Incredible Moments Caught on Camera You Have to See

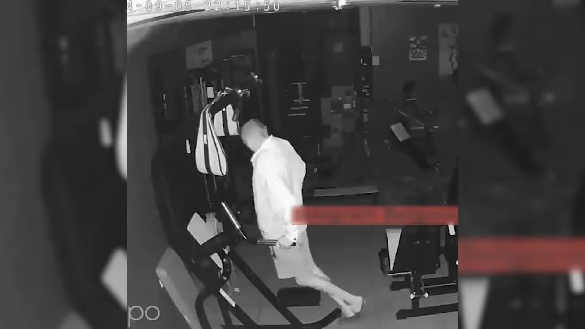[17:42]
Instead, he decided to work out on the machines. He was clearly not a pro, and his workout was pretty funny. Just watch how he struggled to do pull-ups. I don't think that machine is meant for that. He was probably too shy to work out in front of others, so he decided to break in. After a little exercise, he felt a burst of energy, shadow-boxed the air, and for some reason tried to climb behind a machine. Eventually, the man left the gym.